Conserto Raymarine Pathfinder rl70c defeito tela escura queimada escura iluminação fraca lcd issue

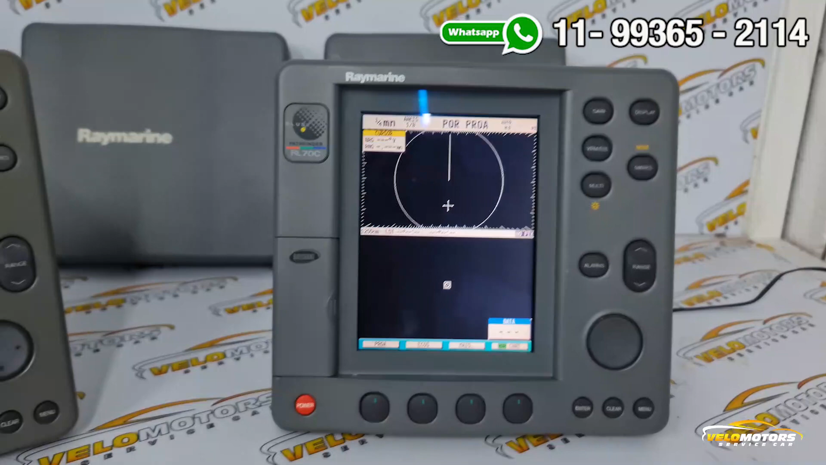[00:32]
é o primeiro vídeo que a gente tá fazendo desses Pathfinders que vem chegando com bastante frequência aqui na Velomotors Então isso aqui tá funcionando como original de fábrica,
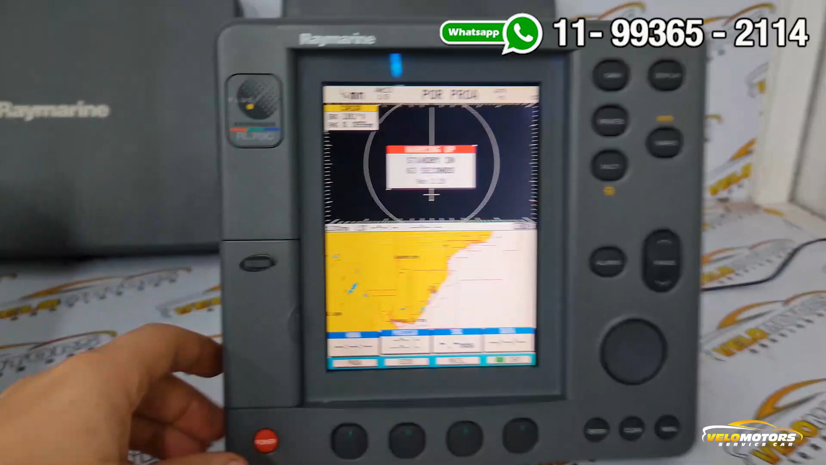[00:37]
ele é colorido, é uma peça aí de 2005,
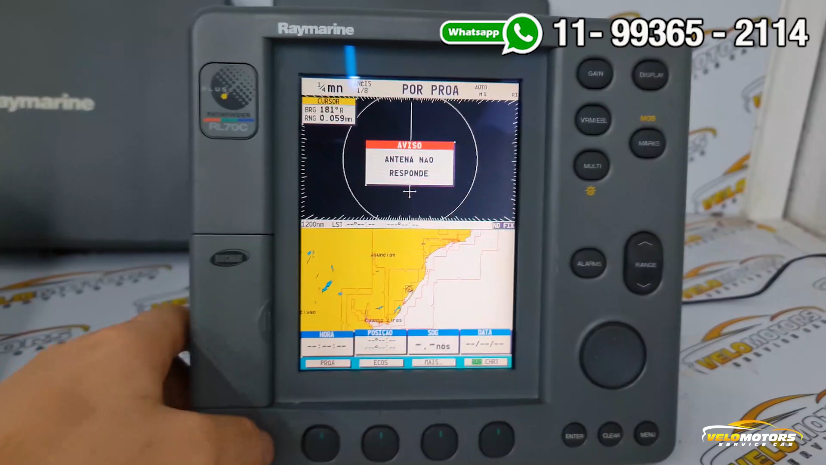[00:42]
se não me engano, 2006 Tá aí quase suas duas
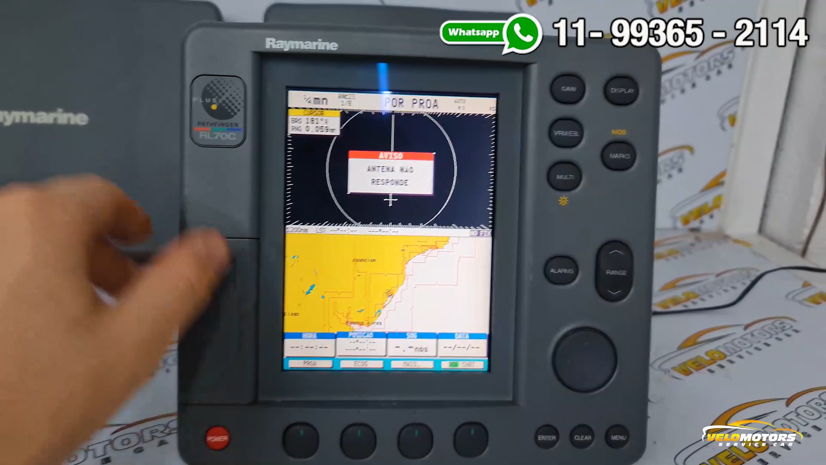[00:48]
décadas de uso e restaurado aí pela gente, vai voltar a funcionar,
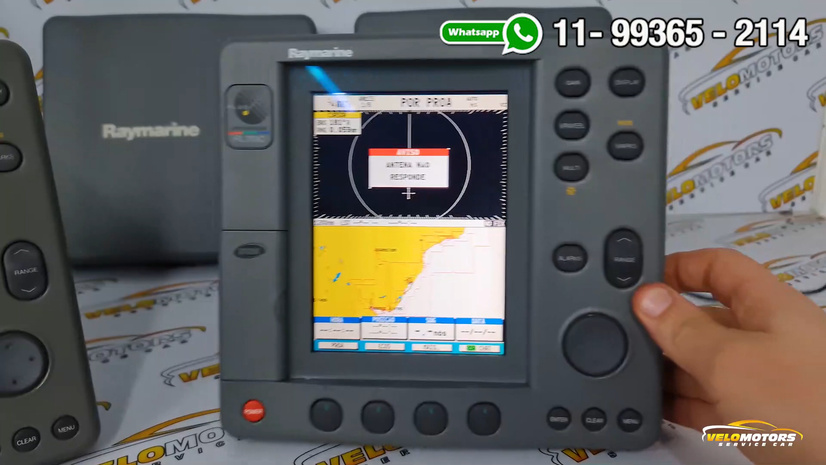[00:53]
vai voltar a navegar novamente A tela tava toda queimada,
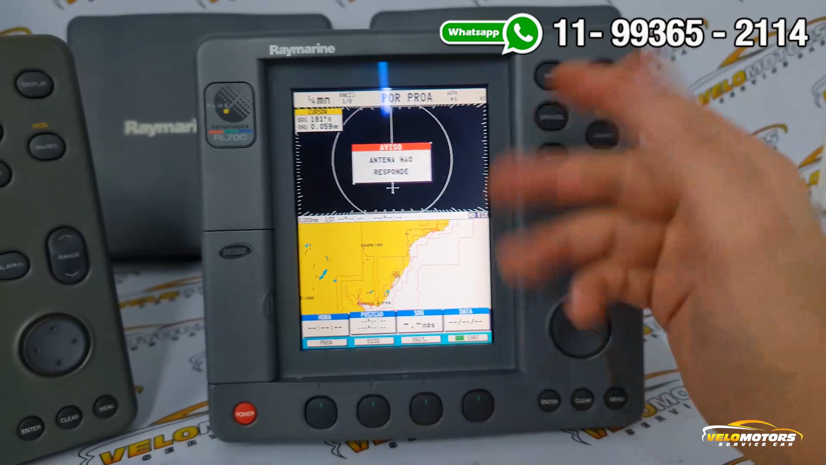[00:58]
inutilizando aí o seu funcionamento, vou mostrar pra vocês o antes, como é que estava Sem funcionar nada,
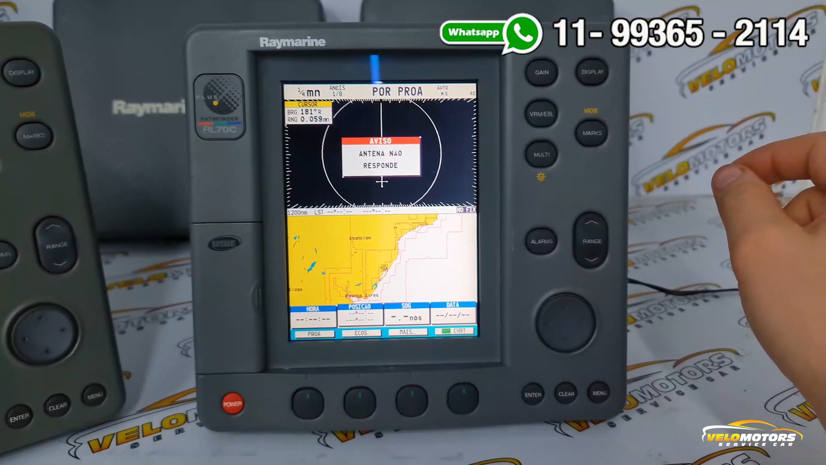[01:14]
frontal E após a troca do LCD, fica funcionando como novo
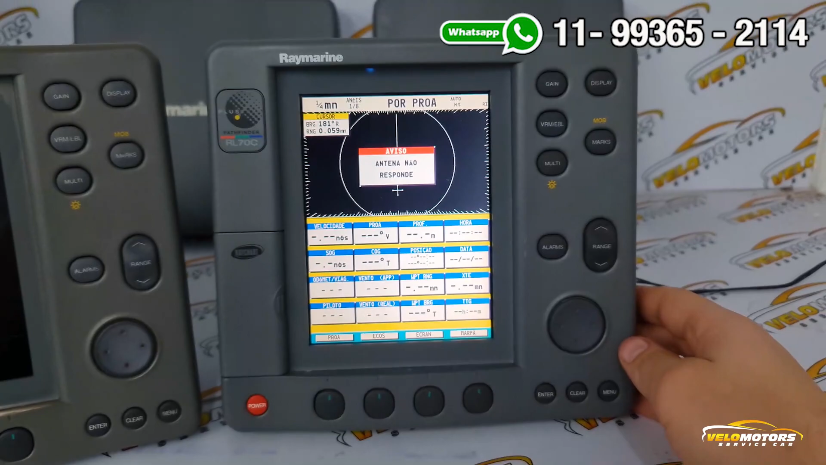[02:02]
sol em cima E acaba queimando O próprio Raymarini,
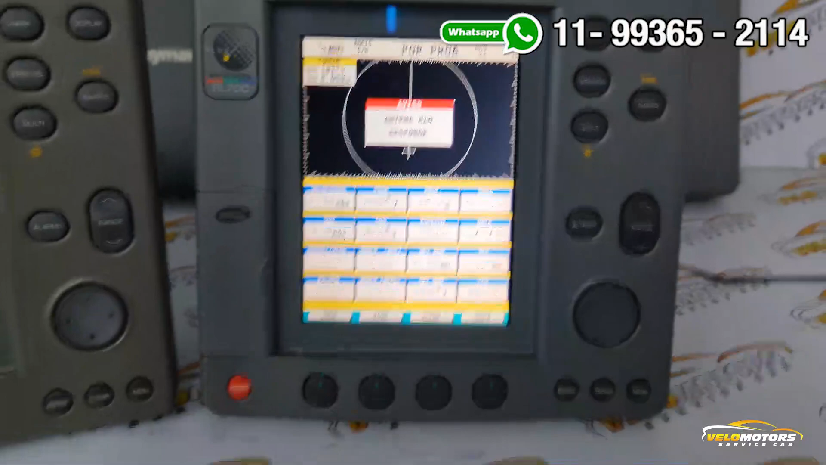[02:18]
Então tá aí pessoal Mais um Raymarini
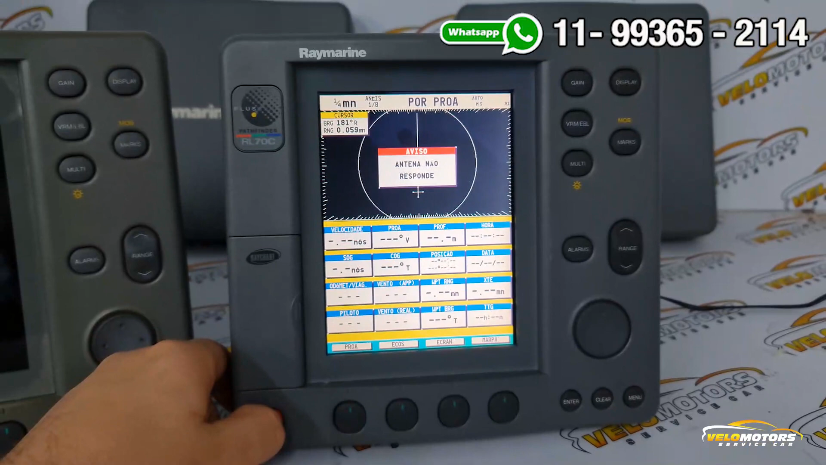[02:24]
restaurado Dessa vez é um Pathfinder RL70C